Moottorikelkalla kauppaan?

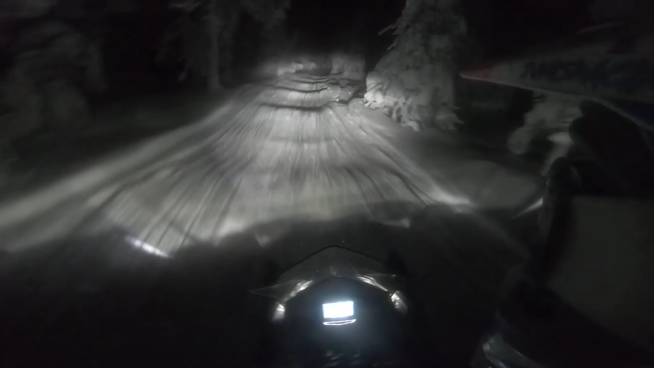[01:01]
Tää reitti on kyllä vielä huonomaiskunnassa, kun tuntu päivällä oleva. On siinä ja siinä kerkeekö se kauppaan tällä menolla.
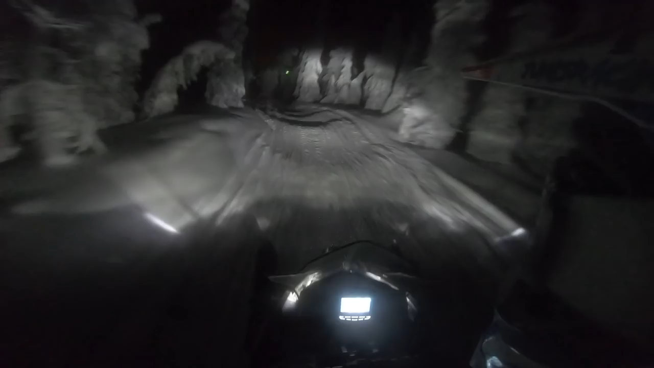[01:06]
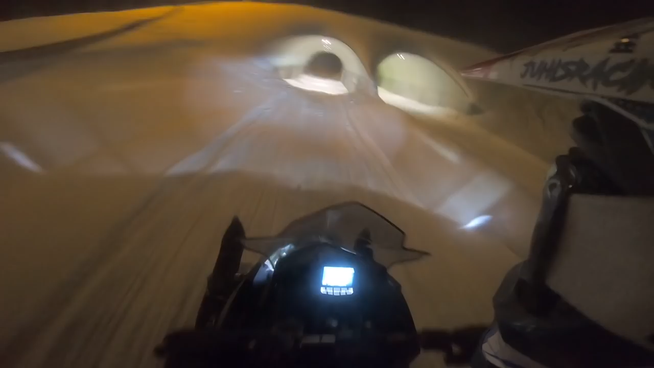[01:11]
Ne loppupätkät on onneksi aika hyvä.